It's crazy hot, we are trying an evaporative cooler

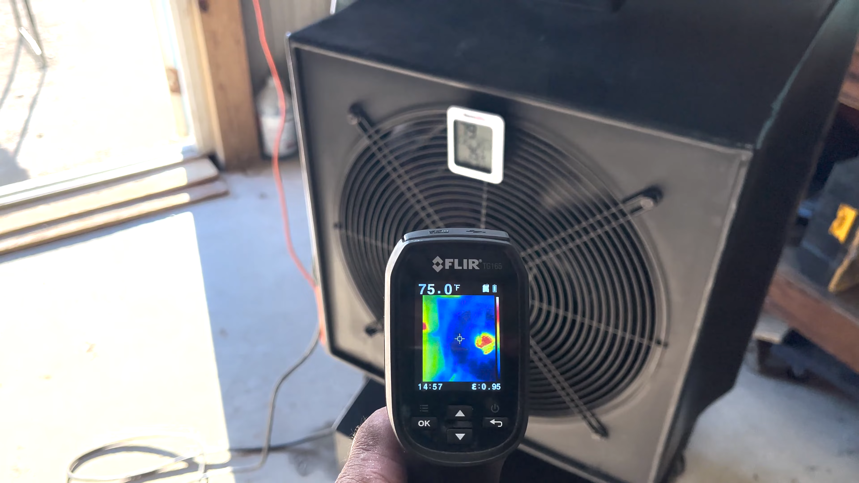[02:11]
On screen: spot 75.0°F
now in this room is about 80 degrees in here and that's with you know this this surface area
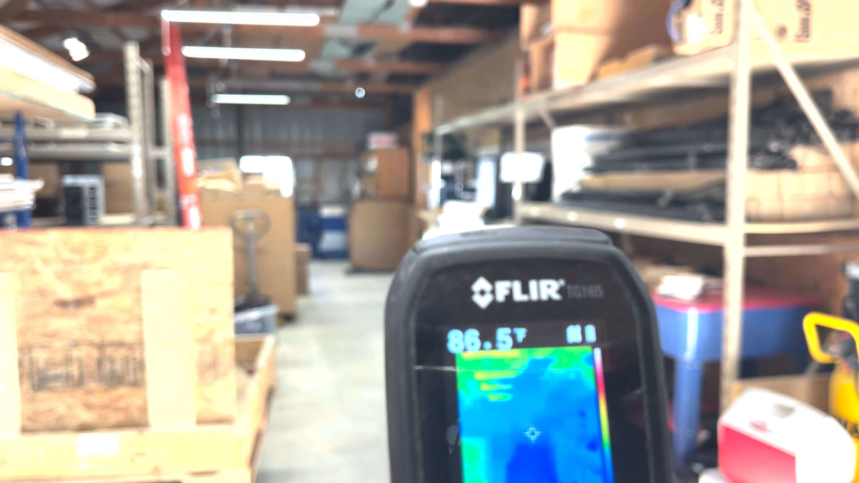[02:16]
here's the thermals coming out of there 75
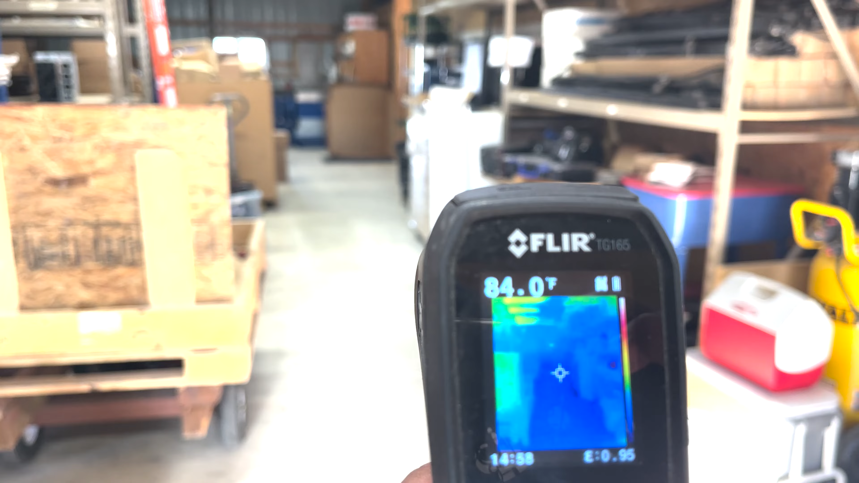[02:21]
On screen: spot 84.0°F
surface temperature is about 107 on that door so 86 84 on the ground